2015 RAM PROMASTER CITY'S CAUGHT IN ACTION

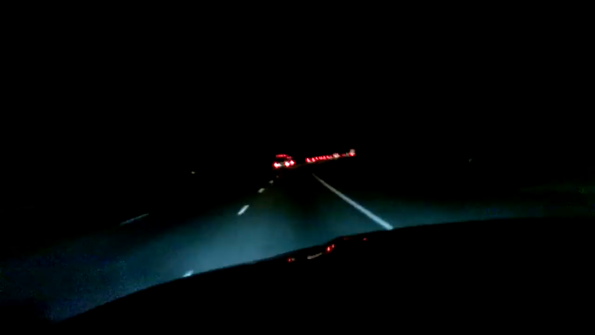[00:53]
So in these two lanes, there's two in each, and then the support vehicle's up there. As long as I don't let them get away from me, I can catch up to them.
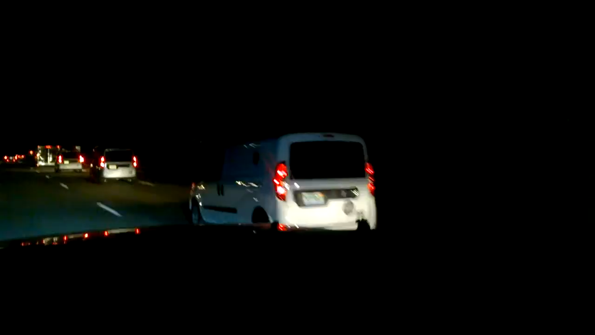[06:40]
Got a couple of them here. And you got the support truck up there. You can see the Michigan plate here with the Ram and everything.
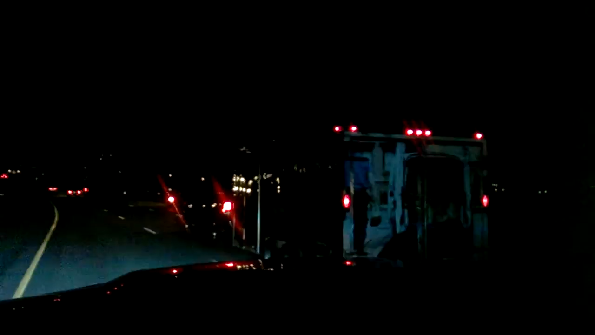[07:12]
So of course that's a big old Cummins.